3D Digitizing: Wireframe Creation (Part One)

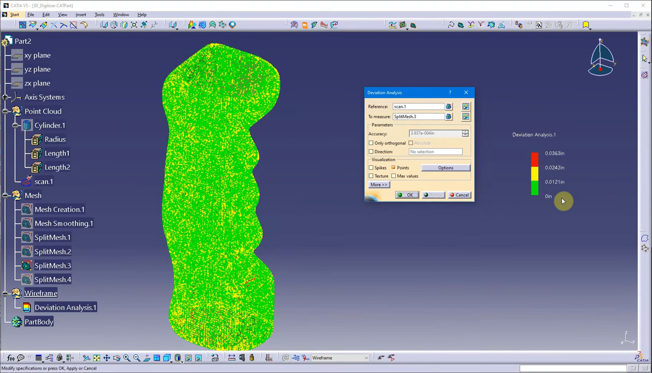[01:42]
you see over here and how they relate to the geometry on the screen but
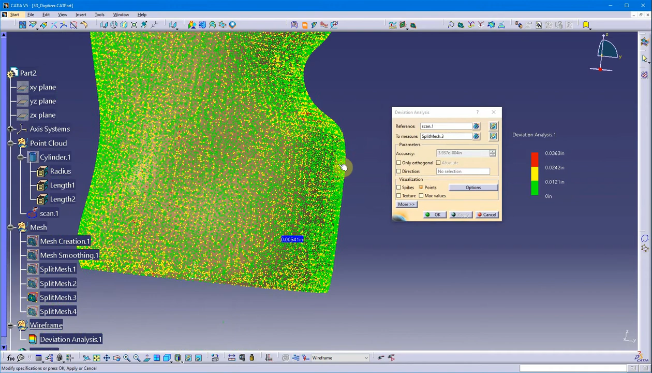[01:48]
you do have little points here that will at least in this point setting we'll talk about the deviation and I will say this isn't too bad up to
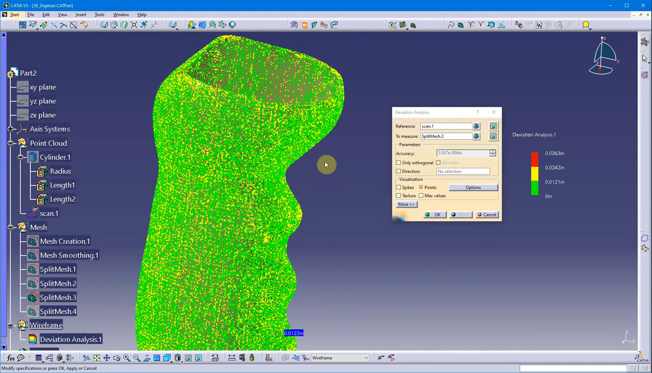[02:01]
twelve thousandths of an inch and most of these deviations are actually off the top where I've trimmed the mesh away from the point
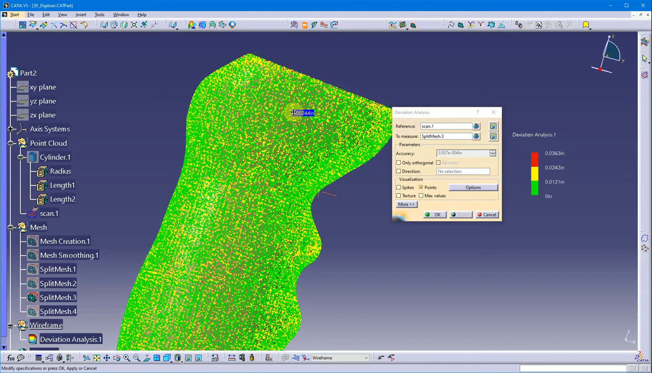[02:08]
cloud so that's where I'm getting most of the deviation so not too bad taking my point cloud at least for my standards here where I teach on my little scanner that I have it's not too bad but that at least does give
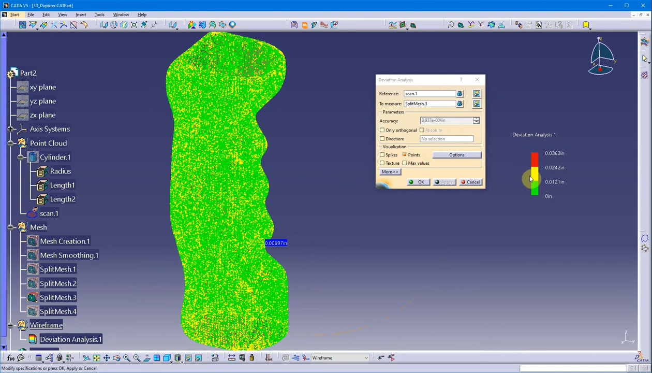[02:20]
me a way to check to make sure that I'm close to what I'm trying to design here so